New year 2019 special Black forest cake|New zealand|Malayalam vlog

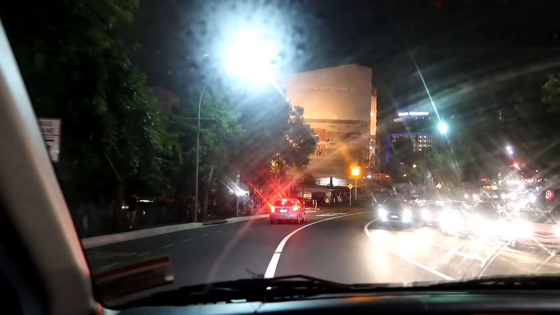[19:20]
11:34. ഇനി ഒരു ഏകദേശം 30 minutes കൂടി ഉള്ളൂ നമ്മുടെ കൗണ്ട് ഡൗൺ സ്റ്റാർട്ട് ചെയ്യാൻ. അപ്പോൾ നമ്മളിങ്ങനെ പാർക്കിംഗ് തിരഞ്ഞുകൊണ്ടിരിക്കുകയാണ്. കിട്ടും എന്നാണ് പ്രതീക്ഷിക്കുന്നത്.